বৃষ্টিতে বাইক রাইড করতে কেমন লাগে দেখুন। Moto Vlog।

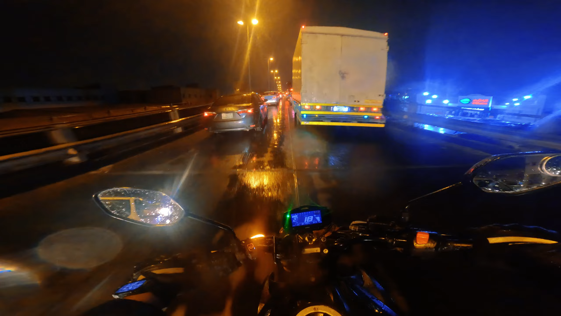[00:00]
তারা বিজতেছে, ভিডিও হইতেছে। এত পুলিশ কেন আজকে? 3 টাকার নিয়ে আইসা দাঁড়ায় রইছে, মানুষও বসে রইছে ভাই। ঠিক লাইন হয়ে গেছে কিন্তু বিজতেছে ভাই, গালি গুলিতে ঢুকতেছি।
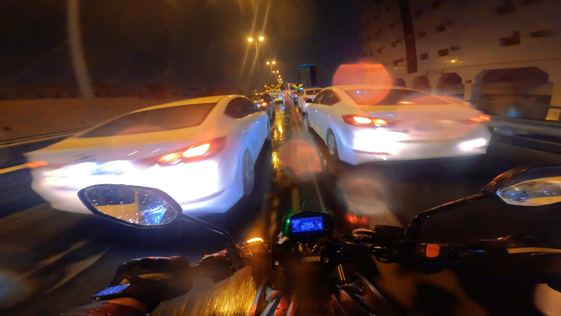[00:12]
হাই, সো হঠাৎ করে বৃষ্টি নেমে গেল।
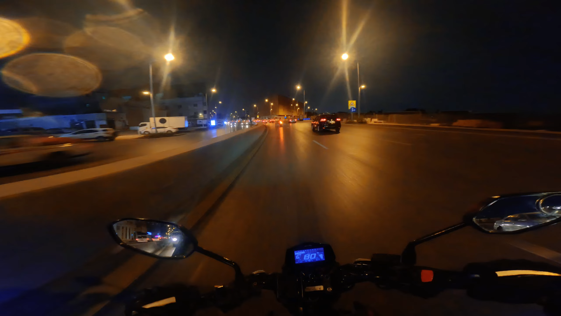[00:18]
আমার সামনে আছেন আরিফ ভাই। হঠাৎ করে নেমে গেছে বৃষ্টি, এত বৃষ্টি না, হালকা পাতলা।
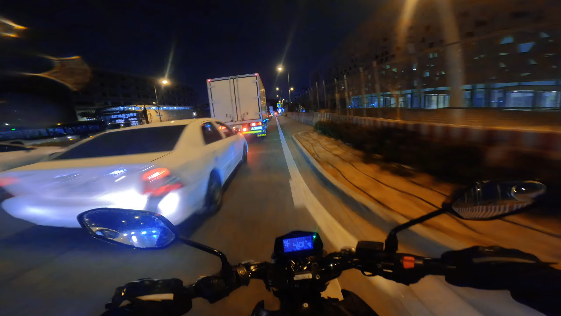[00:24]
মানপোয়া ছিলাম, মানপোয়া থেকে এখন যাচ্ছি হলো বাতারি দিকে। এর ভিতরে একবার জ্যাম রাস্তায়, ঠান্ডায় কথা বলতে পারতেছি না। বৃষ্টিতে ভিজে গেলাম, পানি খাইতেছে ভিজছে।
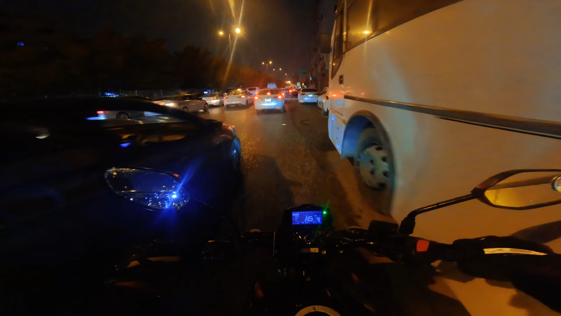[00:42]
আরিফ ভাই কোন দিকে গেছে এখনো বলতে পারতেছি না,
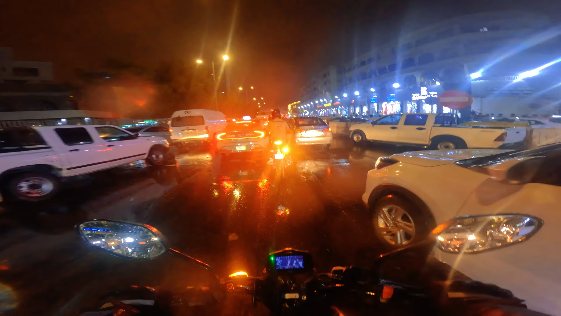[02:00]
জ্যামের পরিমাণটা বেশি। এই যে বাতার রাত্রের অবস্থা, যে রুটে যাই এই রুটেই জ্যাম,
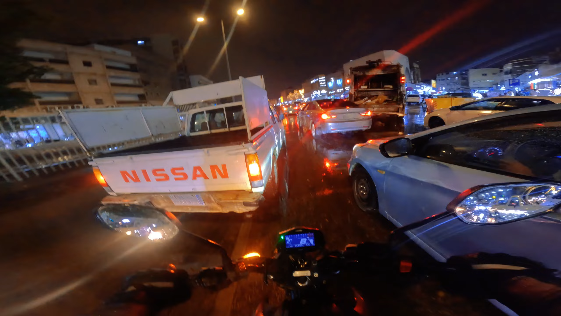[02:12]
ড্রাইভারে খালি, আর নিচে সব আজকে নিচে সবাই মার্কেটের ভিতরে, বাইরে কিন্তু লোক নাই বৃষ্টির কারণে।
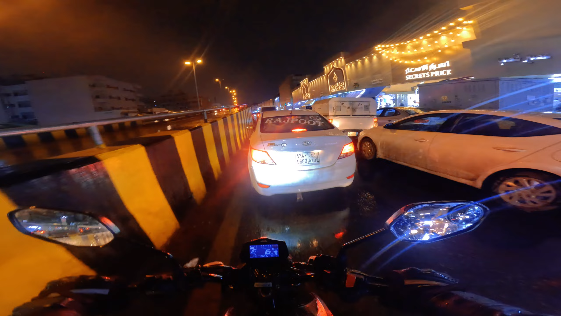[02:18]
রাস্তায় পানি উঠে গেছে, দাঁড়িয়ে আছে পুলিশ।
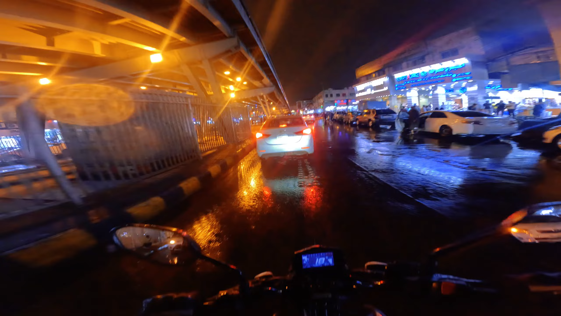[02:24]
এই যে পুলিশ উৎপাত, এত পুলিশ কেন আজকে?
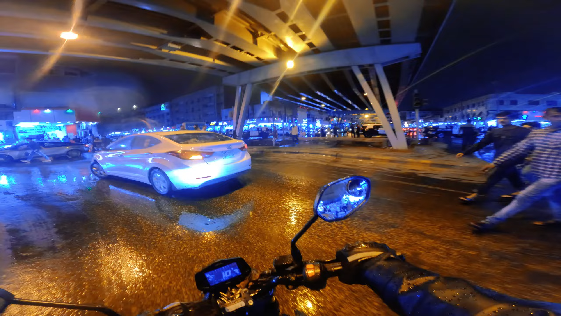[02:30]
3 টাকার নিয়ে আইসা দাঁড়ায় রয়েছে, মানুষও বসে রয়েছে অনেক মানুষ আজকে। ও আজ শুক্রবার, এই কারণেই তো অনেক মানুষ,
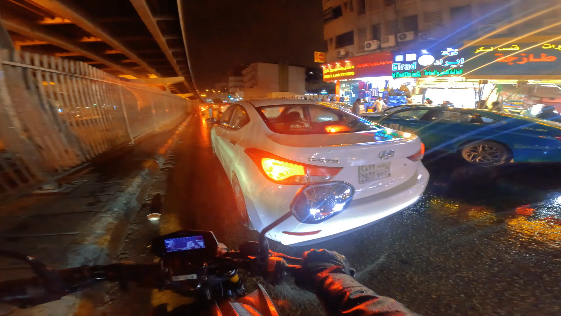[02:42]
আর বৃষ্টির কারণে আরও মানুষ বের হয়ে গেছে, এই কারণে মানুষগুলো বেশি দেখা যাচ্ছে।
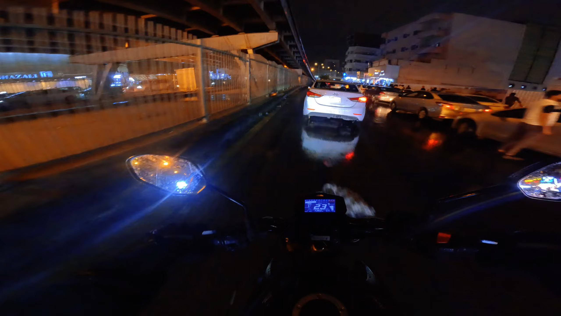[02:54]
এখন হলো বাঙালি মার্কেট, বাঙালি গলিতে ঢুকতেছি।